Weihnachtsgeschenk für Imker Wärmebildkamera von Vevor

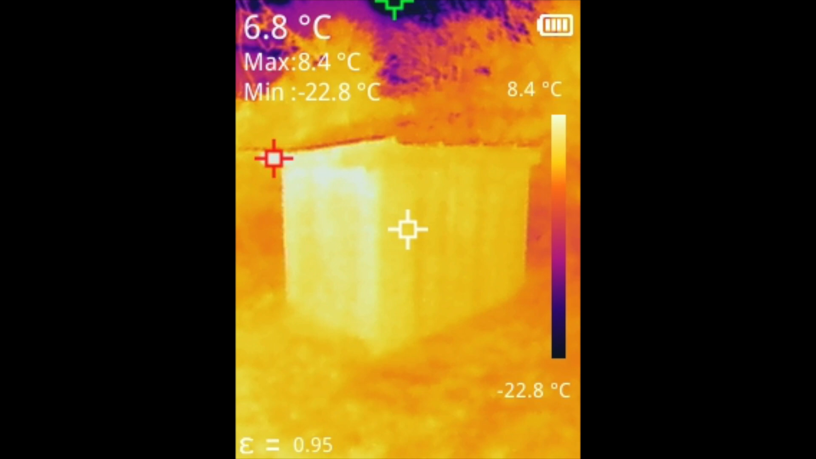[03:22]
On screen: spot 6.8°C, max 8.4°C, min -22.8°C, scale top 8.4°C, scale bottom -22.8°C
hier sieht man also die bienenvölker oben sieht man dass die isolierung
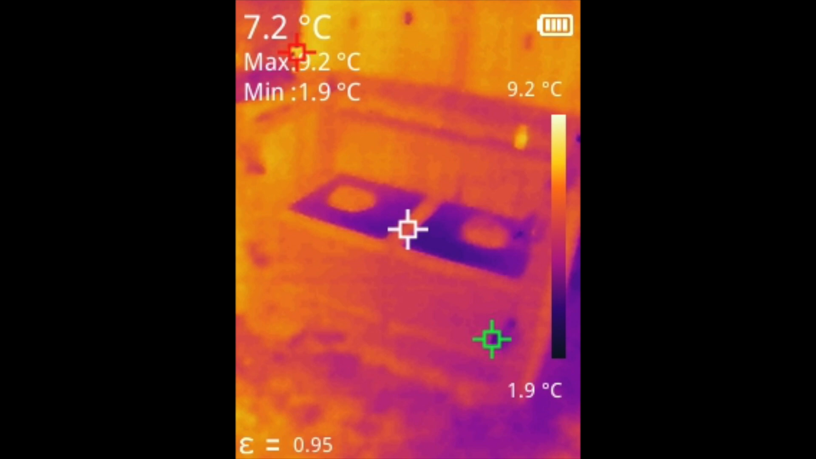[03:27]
On screen: spot 7.2°C, min 1.9°C, scale top 9.2°C, scale bottom 1.9°C
also in den deckeln in den deckeln richtig gut wirkt und hier sieht man so ein geöffnetes bienenvolk wie das hier eben richtig glüht an der stelle und wie die einzelnen bienen da glühen sehr interessant zu sehen mit dieser werbebildkamera das kann also von
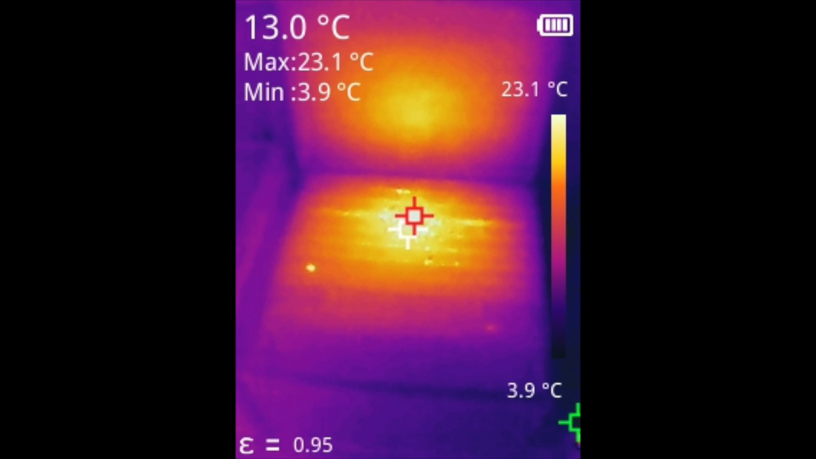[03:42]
On screen: spot 13.0°C, max 23.1°C, min 3.9°C, scale top 23.1°C, scale bottom 3.9°C
außen also auch von innen sehen also für eine kurze kontrolle wie groß das bienenvolk ist ob
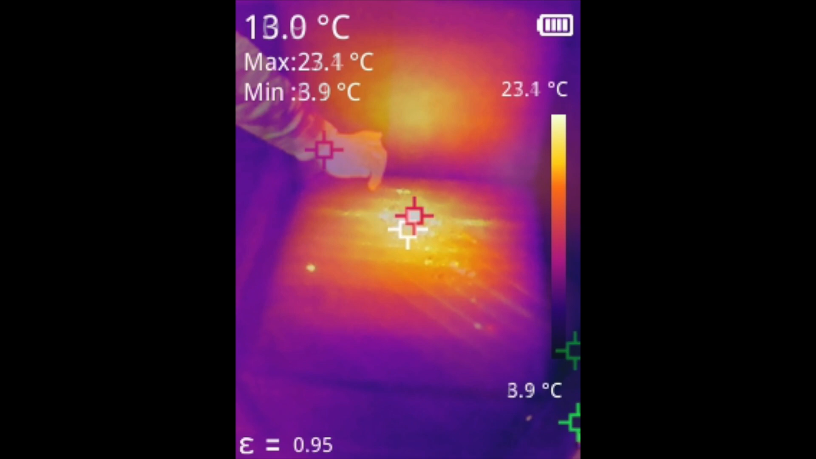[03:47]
die warmen sitzen wo dort die isolierung beim bienenvolk noch
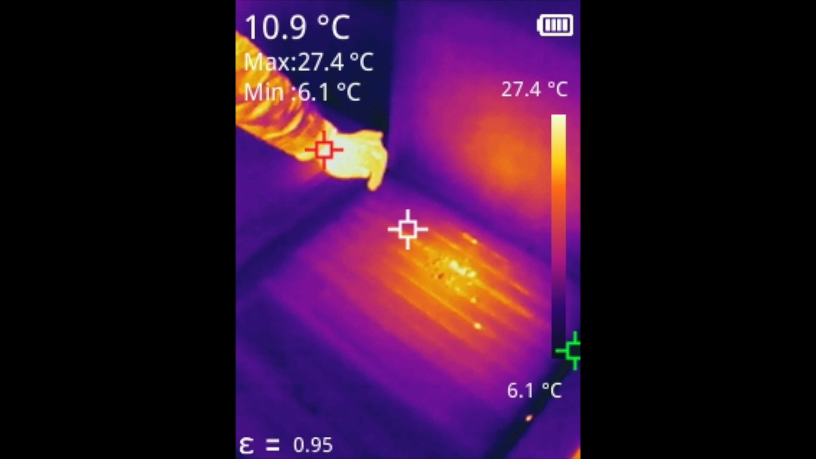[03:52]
On screen: spot 10.9°C, max 27.4°C, min 6.1°C, scale top 27.4°C, scale bottom 6.1°C
verbessert werden kann das kann man da alles mit diesen mit dieser kamera sehr sehr schnell sehen
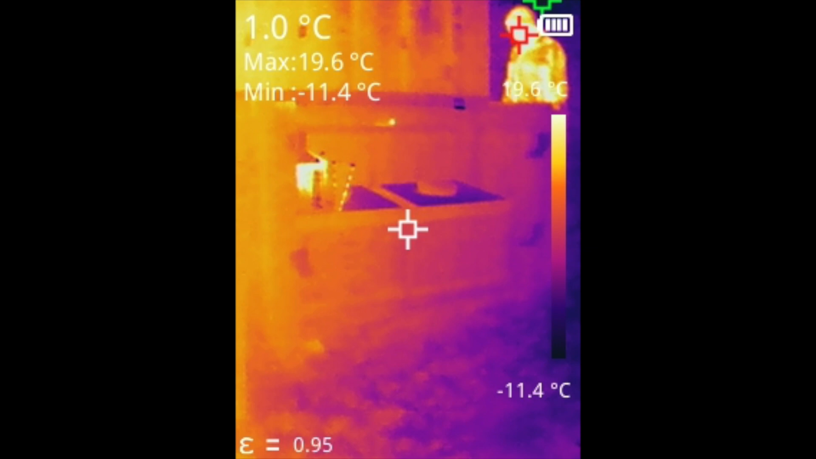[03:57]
On screen: spot 1.0°C, max 19.6°C, min -11.4°C, scale bottom -11.4°C
die kamera super leicht zu bedienen meine tochter hat es auch in der hand gedrückt bekommen
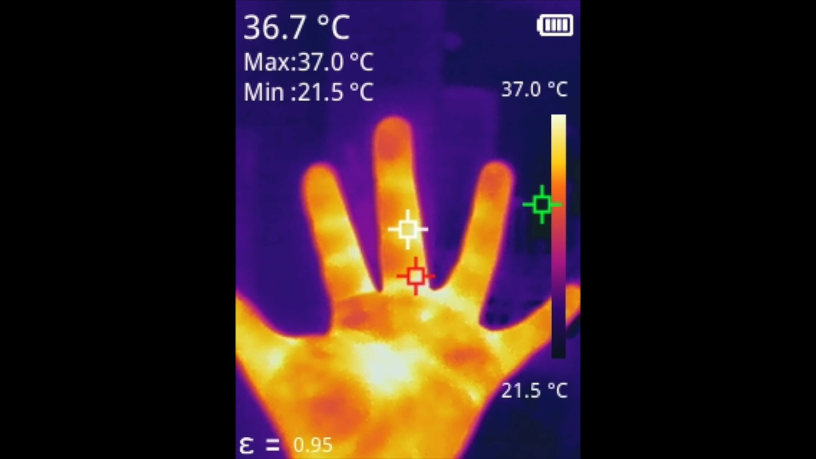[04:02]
On screen: spot 36.7°C, max 37.0°C, min 21.5°C, scale top 37.0°C, scale bottom 21.5°C
und ist damit losgerannt und hat dann zum beispiel unseren dackel
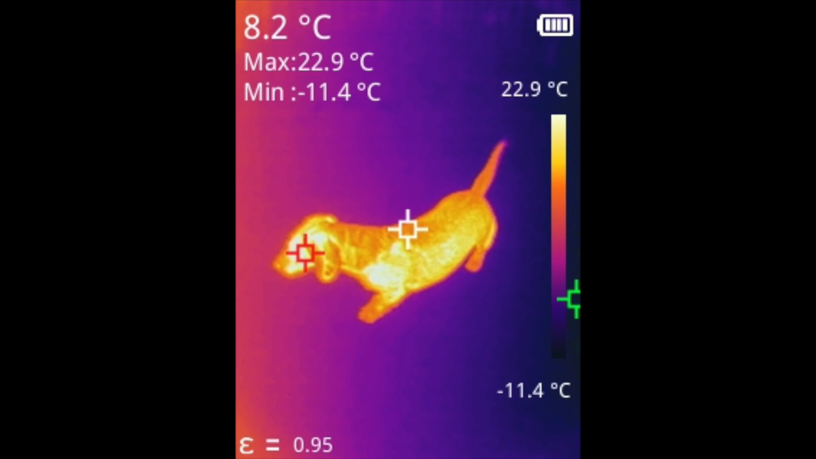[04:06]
On screen: spot 8.2°C, max 22.9°C, min -11.4°C, scale top 22.9°C, scale bottom -11.4°C
aufgenommen das ist eigentlich ganz hübsch zu sehen man kann also
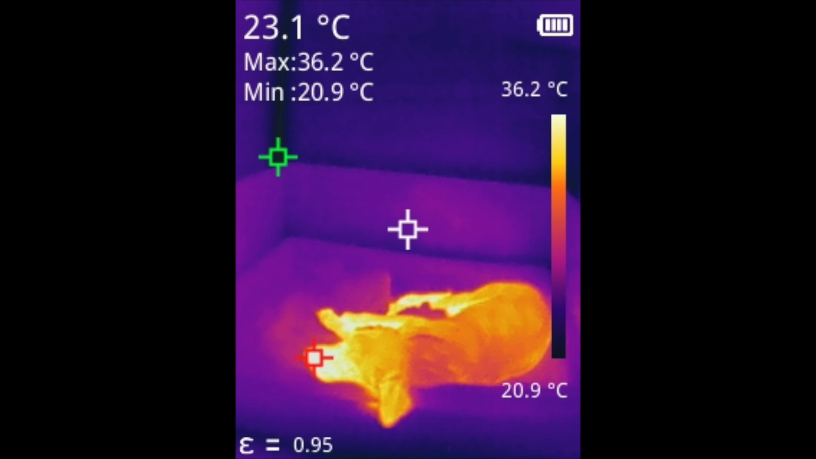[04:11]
On screen: spot 23.1°C, max 36.2°C, min 20.9°C, scale top 36.2°C, scale bottom 20.9°C
wenn ein tier auch verloren geht oder wie hier auf dem sofa liegt kann man es auch dann suchen und sogar sie aufnehmen also wie gesagt diese bilder zeigen einen schon
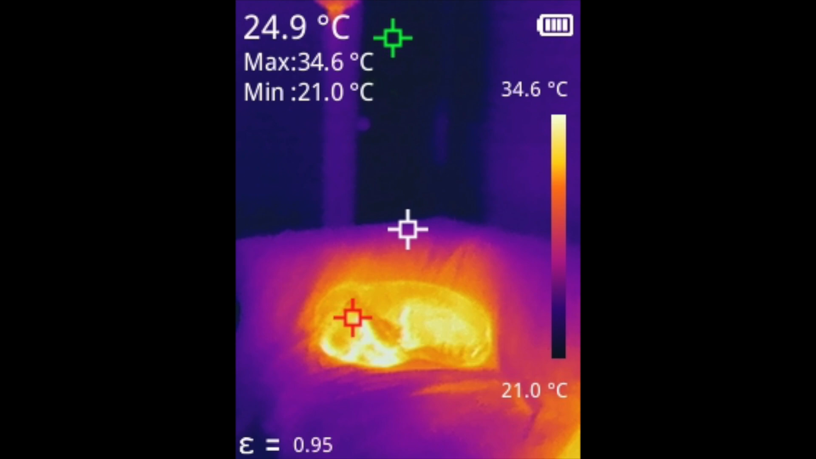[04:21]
On screen: spot 24.9°C, max 34.6°C, min 21.0°C, scale top 34.6°C, scale bottom 21.0°C
eine ganz neue welt weil man die welt dadurch nicht durch eine
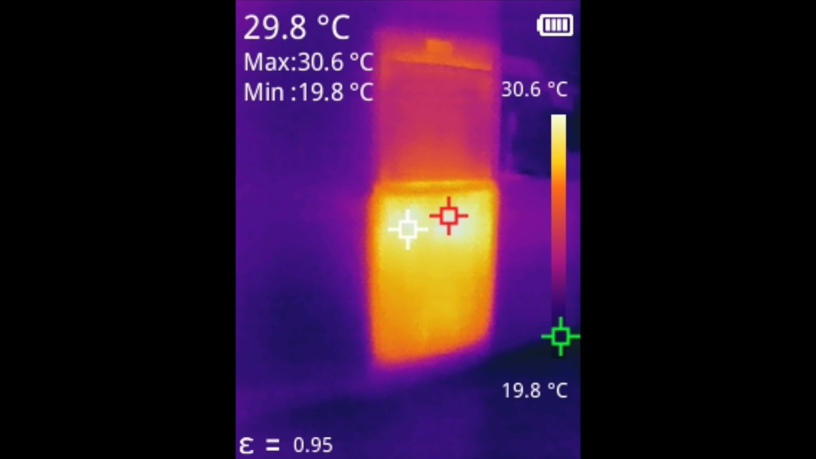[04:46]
On screen: spot 29.8°C, max 30.6°C, min 19.8°C, scale top 30.6°C, scale bottom 19.8°C
handheld geräte ich habe verschiedene sachen auch so benutzt und wie gesagt adapter und sowas das ist alles nicht so schön wie wir diesen gerät zu handhaben und für die den preis das ist eigentlich unschlagbar
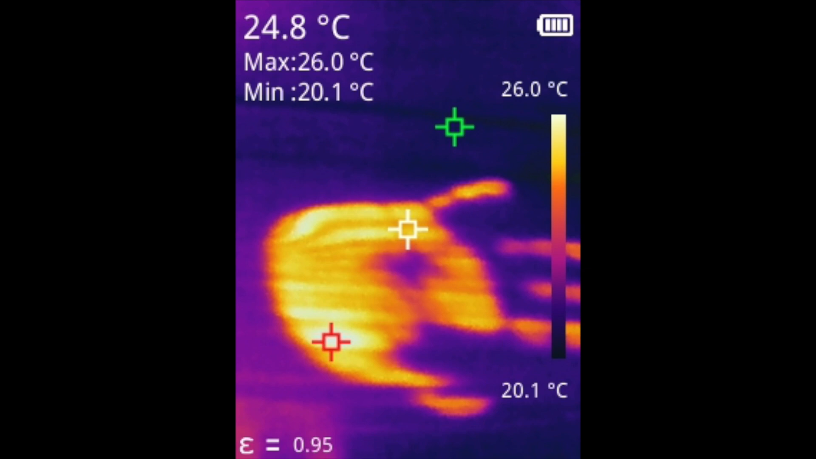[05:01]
On screen: spot 24.8°C, max 26.0°C, min 20.1°C, scale top 26.0°C, scale bottom 20.1°C
also hier sieht man so eine hand wenn man eine hand irgendwo aufdrückt auf der oberfläche ganz kurz nur tippt da kann man also selbst den wärmerückstand der hand auf diesem
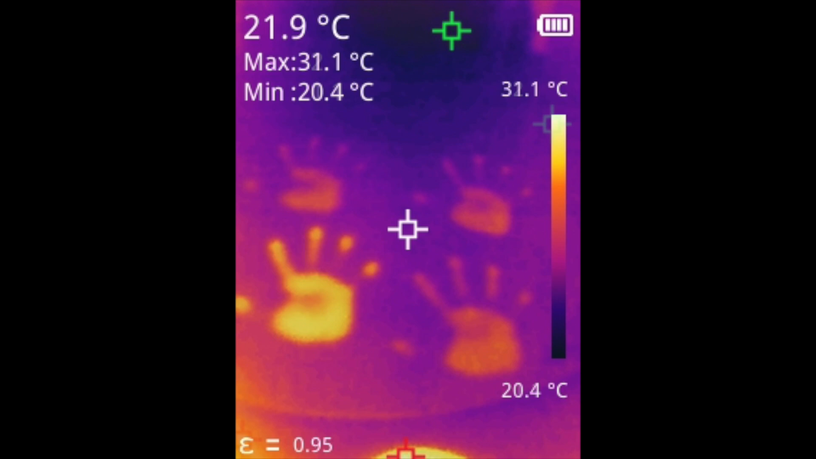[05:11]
On screen: spot 21.9°C, max 31.1°C, min 20.4°C, scale top 31.1°C, scale bottom 20.4°C
hier war es das sofa gewesen sehen kann man auch malen mit das heißt also mit dem finger auf irgendeiner oberfläche lange entmalt dann kann man also diese zurückgebliebene wärme sehen
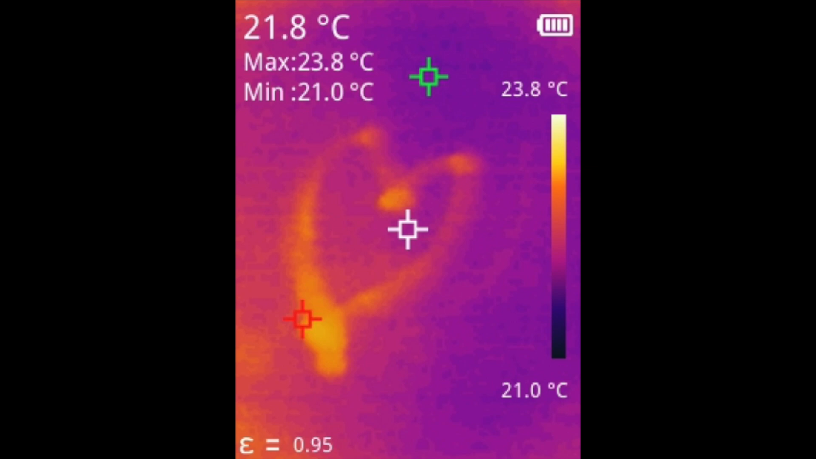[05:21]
On screen: spot 21.8°C, max 23.8°C, min 21.0°C, scale top 23.8°C, scale bottom 21.0°C
auch sehr interessant die kameras richtig gut
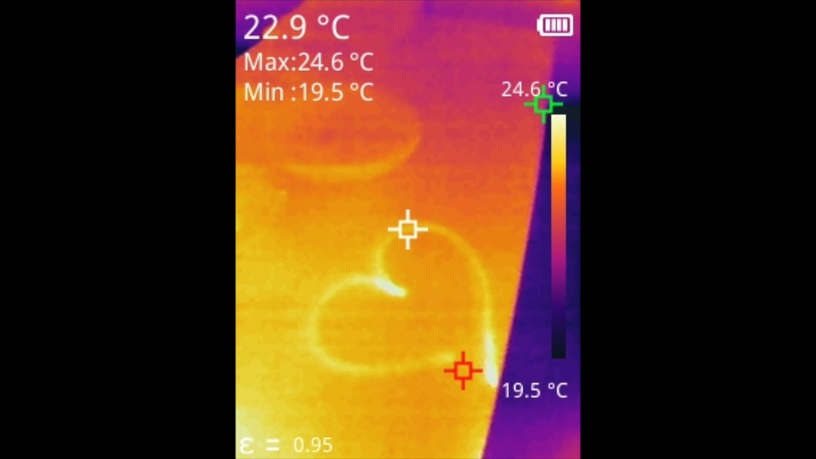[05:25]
On screen: spot 22.9°C, max 24.6°C, min 19.5°C
insbesondere deswegen weil die eine sehr sehr lange akkulaufzeit hat also
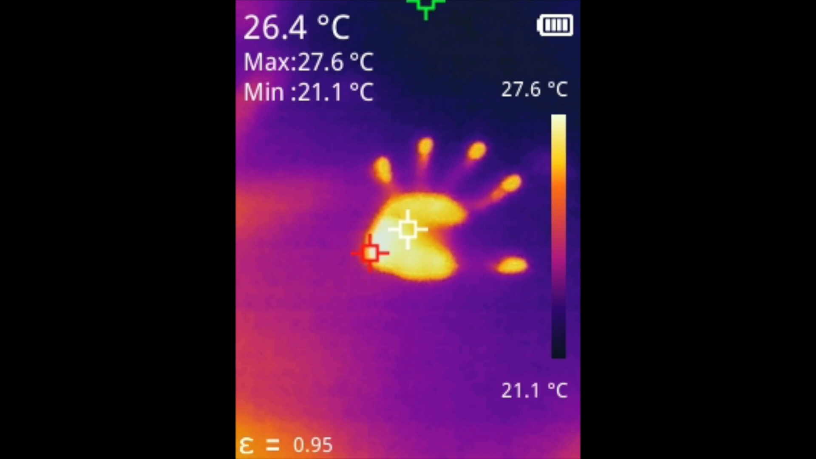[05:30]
On screen: spot 26.4°C, max 27.6°C, min 21.1°C, scale top 27.6°C, scale bottom 21.1°C
beim adapter oder sowas oder bei den anderen geräten die sind innerhalb von einer stunde leer und das linie läuft wirklich zwei tage durch und das ist schon echt mega vorteil bei diesem gerät
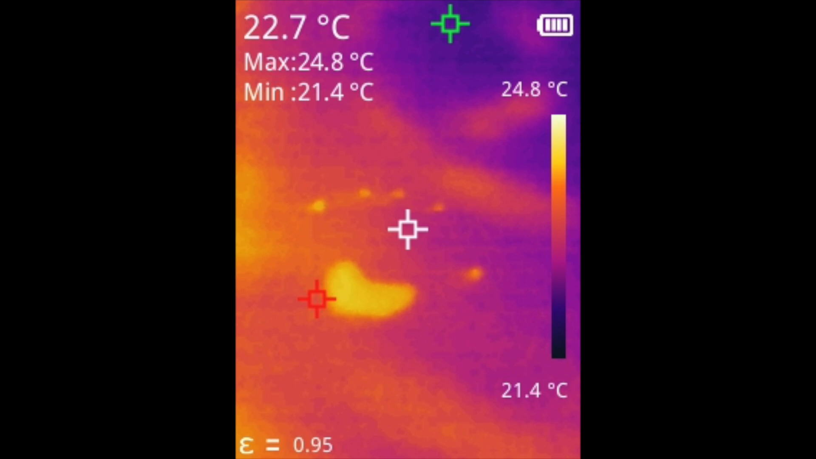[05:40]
On screen: spot 22.7°C, max 24.8°C, min 21.4°C, scale top 24.8°C, scale bottom 21.4°C
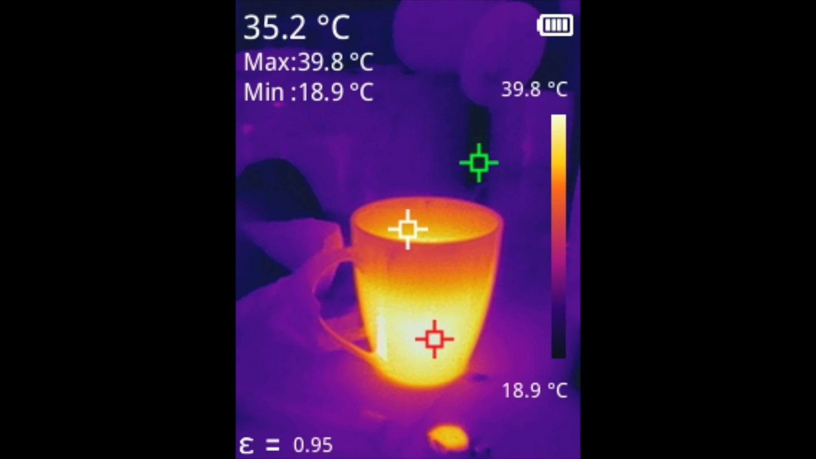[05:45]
On screen: spot 35.2°C, max 39.8°C, min 18.9°C, scale top 39.8°C, scale bottom 18.9°C
obligatorische kaffee kaffee tasse oder tasse kaffee hier sieht man an einem haustür